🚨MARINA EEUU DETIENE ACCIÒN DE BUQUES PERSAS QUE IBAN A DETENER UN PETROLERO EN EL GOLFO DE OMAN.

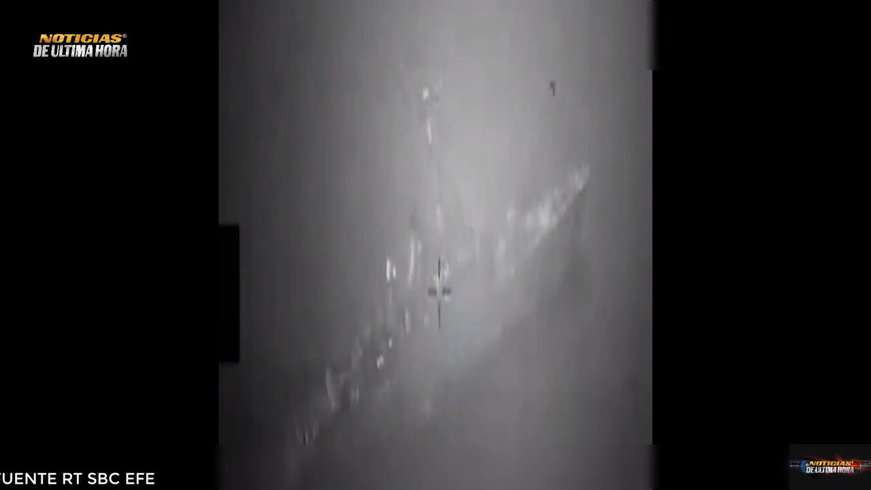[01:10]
emitió una señal de socorro al detectar la aproximación de un navío de la Armada del país que dirige Ebrahim Raisi.
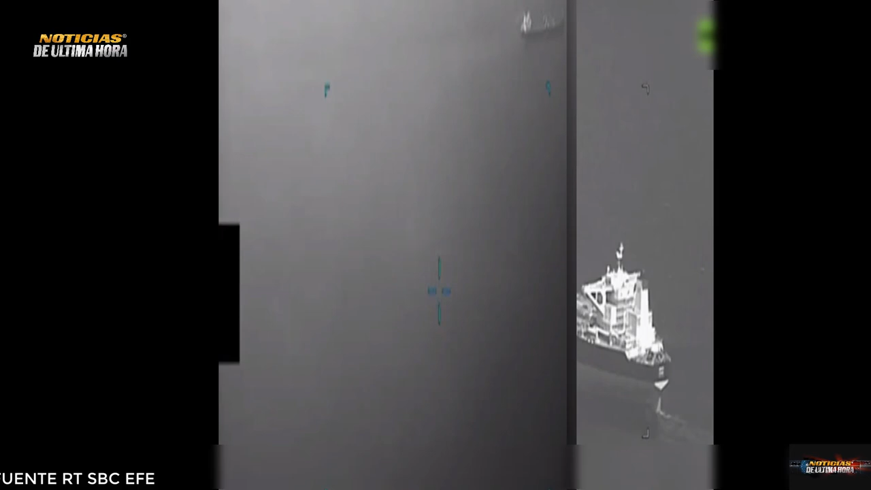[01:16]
Según el comunicado, la embarcación militar abrió fuego contra el petrolero,
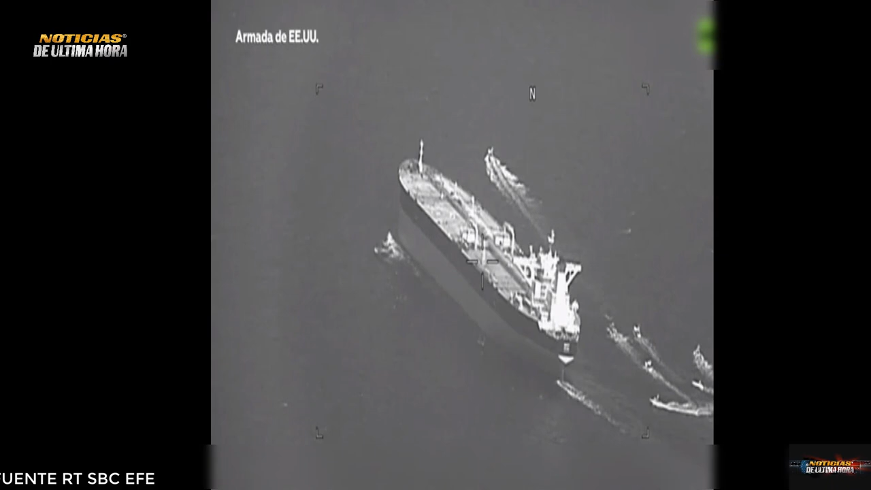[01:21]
usando armas ligeras y de dotación, aunque este no sufrió daños significativos ni bajas entre la tripulación. Por su parte, el periódico Reuters, citando a medios estatales del país persa,